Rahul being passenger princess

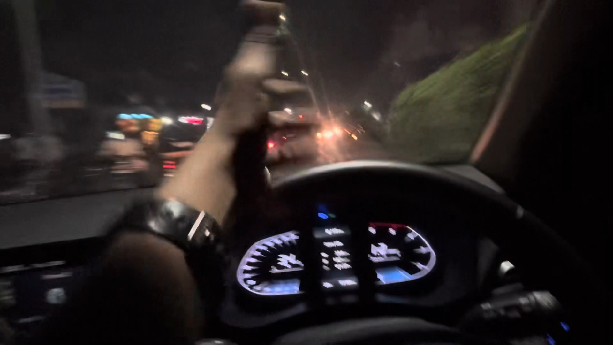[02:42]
मतलब अभी मैं किधर हूं लिंक रोड ही बोलते हैं ना अभी उसको लिंक रोड में.
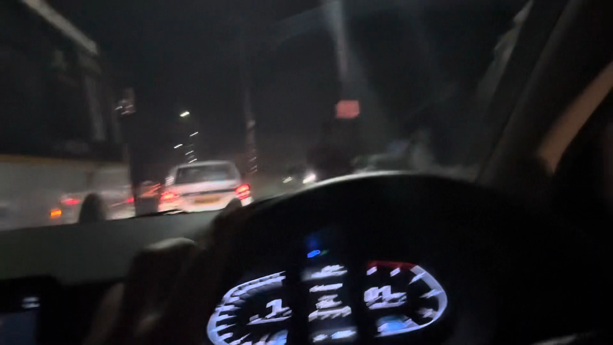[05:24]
अरे इनकी गर्दी की वजह से ये लोग रास्ते पे उतर के झगड़ा कर रहे, इसलिए ट्रैफिक हुआ है।